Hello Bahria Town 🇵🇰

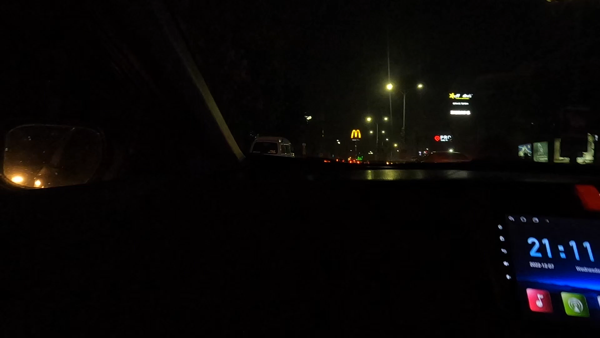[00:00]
He's KFC, yeah? All of them. Hardest, yeah. Hardest chain there is called Hadista, bro. Hadith?
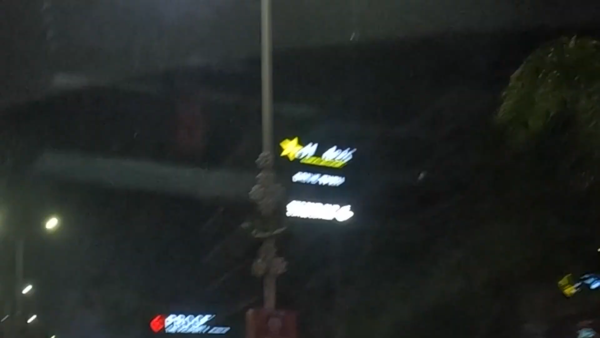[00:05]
So we got the Ahli Hadith drive thru.
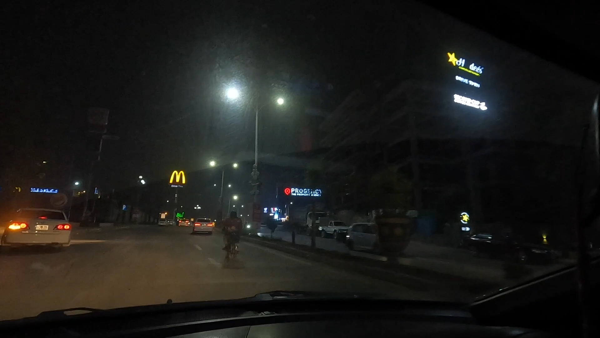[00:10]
So this is the drive. I've got Burger King. Is it Burger King?